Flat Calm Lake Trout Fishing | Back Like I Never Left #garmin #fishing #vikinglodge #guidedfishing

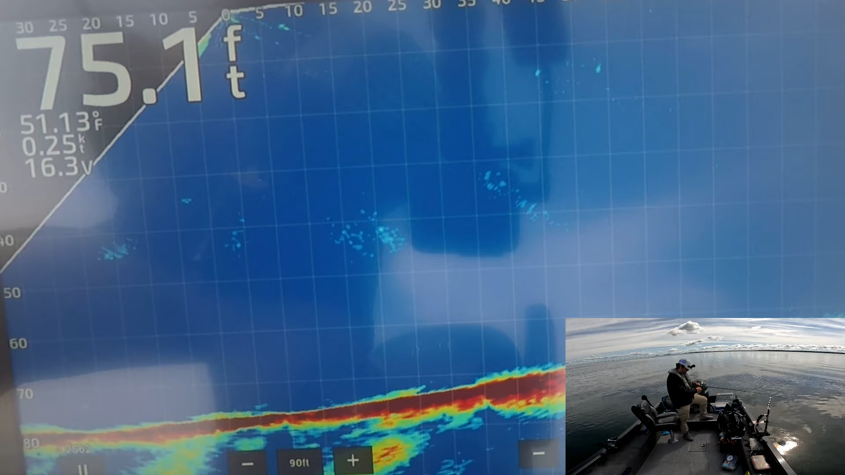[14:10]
On screen: depth 75.1 ft, water 51.13°F, speed 0.25 kn
There's a lot of fish super high in the column right now, I noticed. Like a lot of fish up at that like 25, 30 feet kind of range. This one sees me. Oh. Oh.
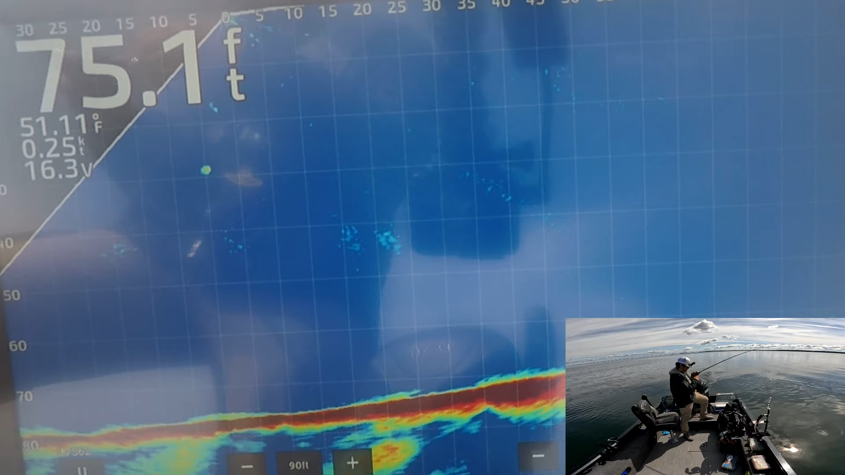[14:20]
On screen: depth 75.1 ft, water 51.11°F, speed 0.25 kn
Couple swings and misses there. There's another one coming up now. Sinking, sinking, sinking. Chasing me down, chasing me down. There we go. It's locked in. Now I'm gonna try coming up. Around, bro. They're not super after it right now.
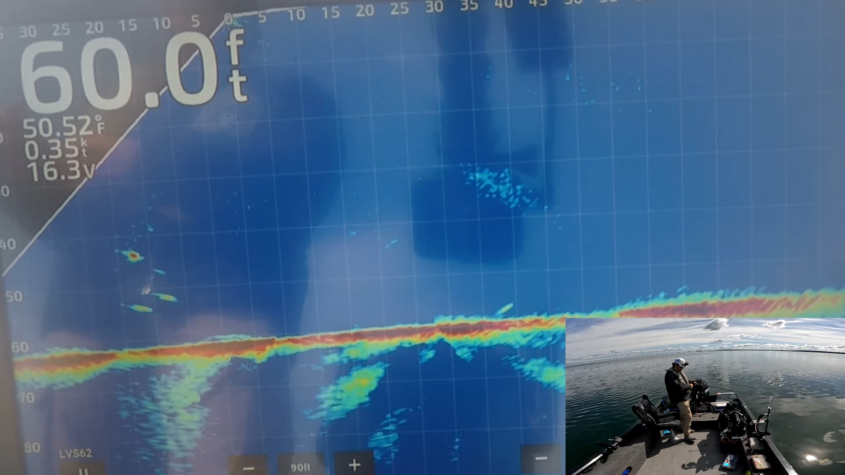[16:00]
On screen: depth 60.0 ft, water 50.52°F, speed 0.35 kn
Come on, baby. One charging from the top down right now, like so fast. Oh my goodness. I think it ate it. Nope, dropped it. Charged down like a bullet.
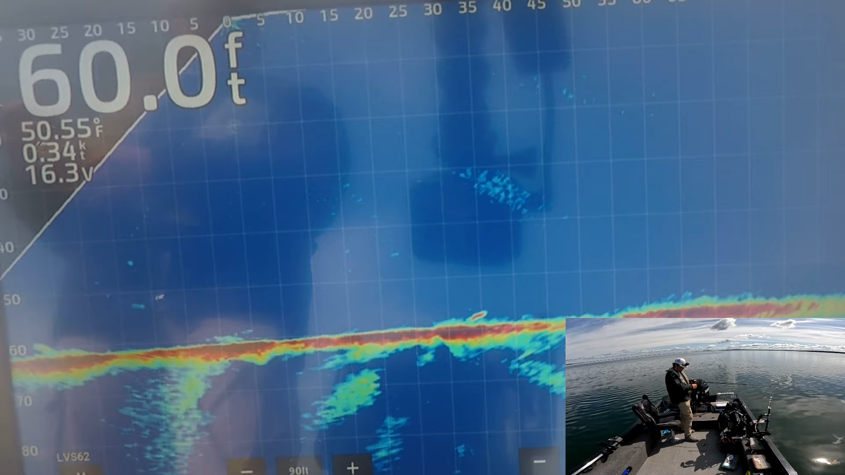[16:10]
On screen: depth 60.0 ft, water 50.55°F
That thing charged like a freight train though.
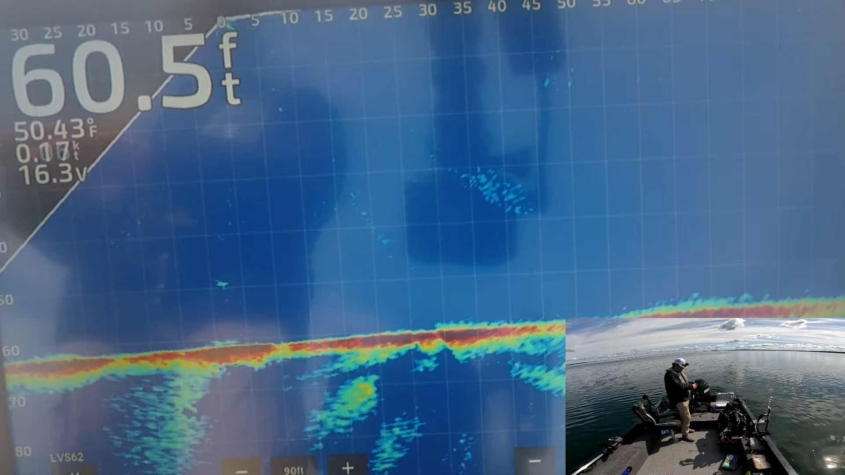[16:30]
On screen: depth 60.5 ft, water 50.43°F
Man, do I suck or what? There's one. Oh man, missed him.
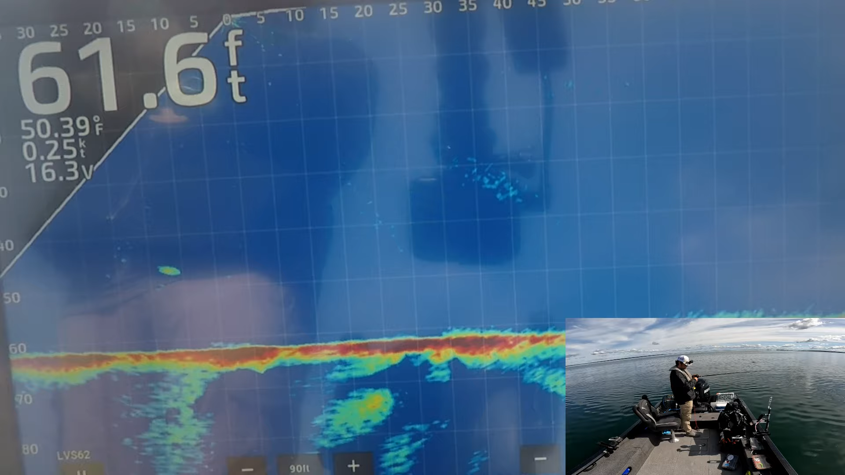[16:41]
On screen: depth 61.6 ft, water 50.39°F, speed 0.25 kn
Bit of the gate. That one came out of nowhere. I barely even marked it. Just when I was starting to think I really do suck.
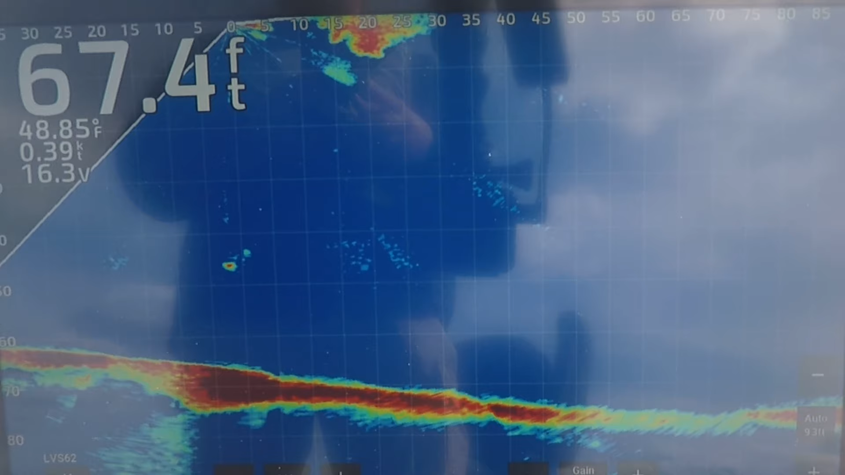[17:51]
On screen: depth 67.4 ft, water 48.85°F
Come on, dude, man. Oh my gosh, I'm tangled up in my own rod. There it is.
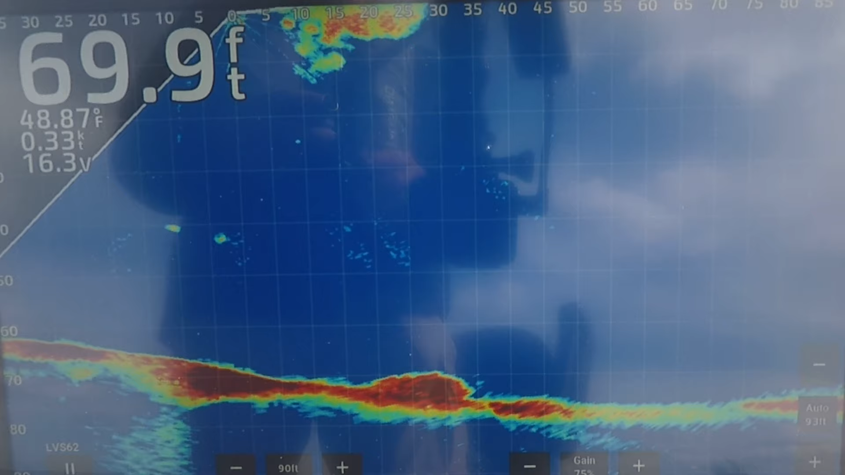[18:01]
On screen: depth 69.9 ft, water 48.87°F, speed 0.33 kn
Chase me down, are you? Well, I'm good at that. Getting rejected. Marked a few fish up here, a little bit shallower. I'm gonna try to drop onto. I'm struggling to get these fish to bite. So I think I might do is I might end up just spot locking on a spot with like just good structure and just waiting for some active fish to come through.
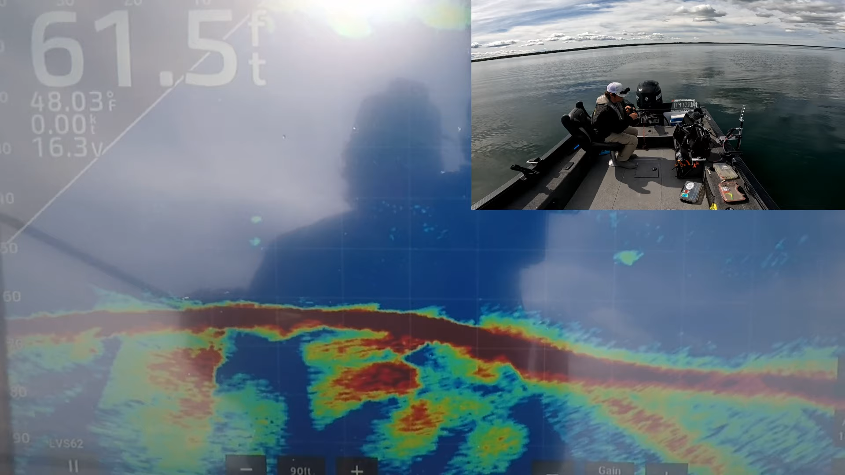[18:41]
On screen: depth 61.5 ft, water 48.03°F
Because right now with it being so calm, it seems like everything's just super stationary. There's one coming up. Come on, baby, come on. Running out of room, eat it. It's weird, these fish, man. Bizarre.
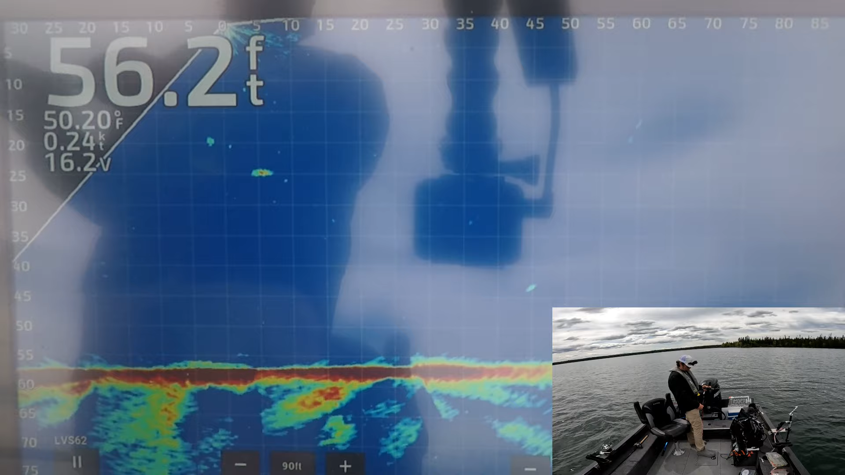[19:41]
On screen: depth 56.2 ft, water 50.20°F
Already marking a few fish that are suspended right now. I didn't even really drive around to mark fish specifically. I just picked a piece of structure and we're setting up on it, seeing what happens. Oh yeah, these fish are charging, wow. That fish showed a lot more aggression than any of the fish over there. Look at it chasing me down. Where'd he go? There it is. Oh, smoked it. Might be onto something, hopefully.
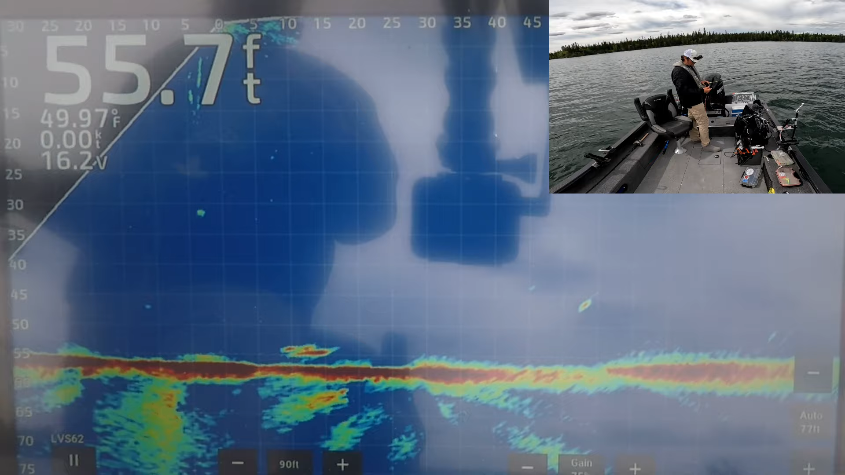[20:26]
On screen: depth 55.7 ft, water 49.97°F
I'm noticing there's a lot of bait fish here moving around too, which is good.
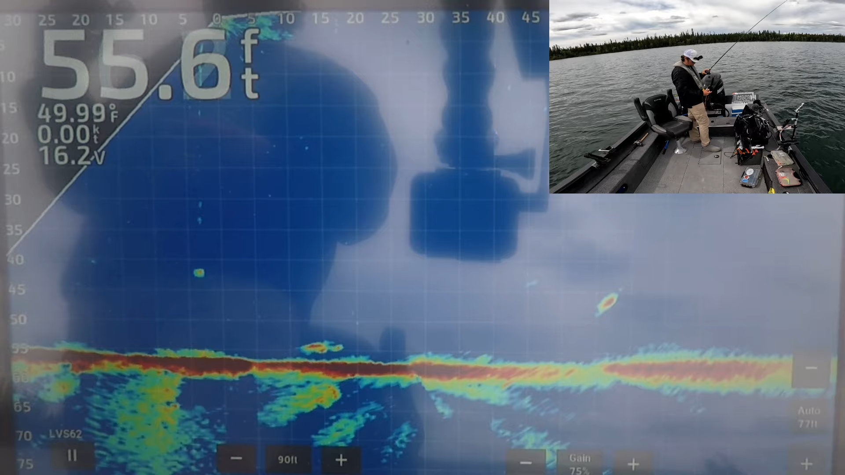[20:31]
On screen: depth 55.6 ft, water 49.99°F, speed 0.00 kn
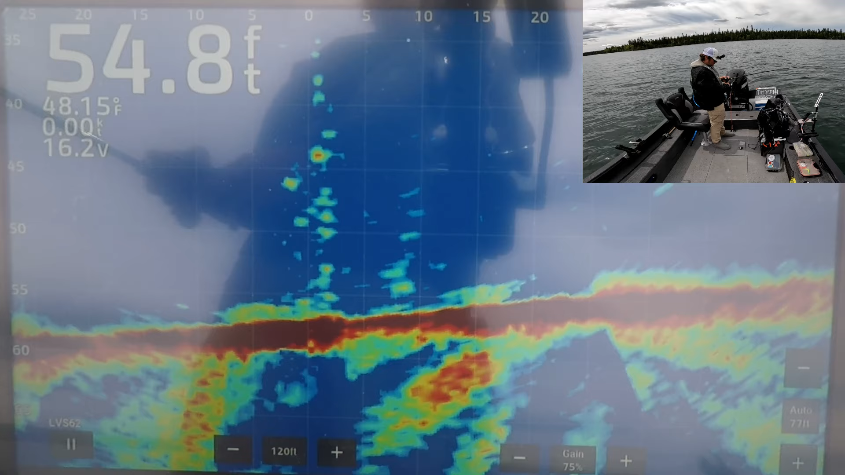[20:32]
On screen: depth 54.8 ft
Oh, there's a fish down there on the bottom, zipping around, chasing me.
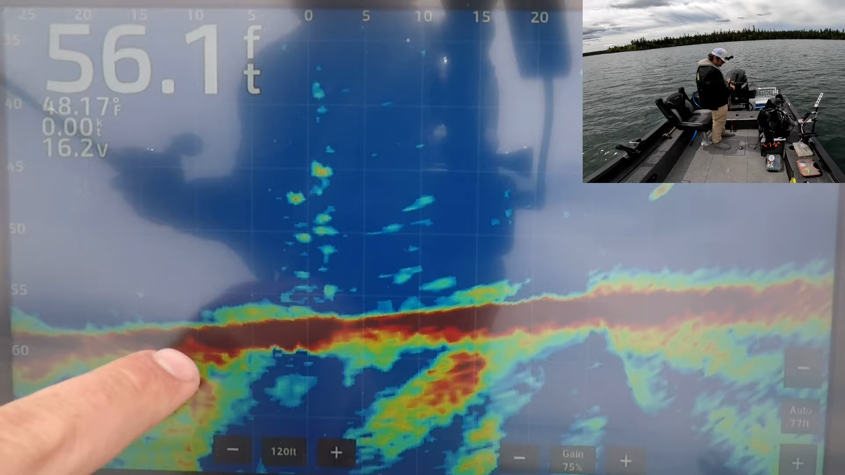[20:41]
On screen: depth 56.1 ft, water 48.17°F
Just went off to the side over here. There's so much bait, it's actually quite hard to read. You just gotta kind of filter through all the bait fish, I guess. Oh, there's a fish up high here, coming in. Where'd you go? Oh, there it is.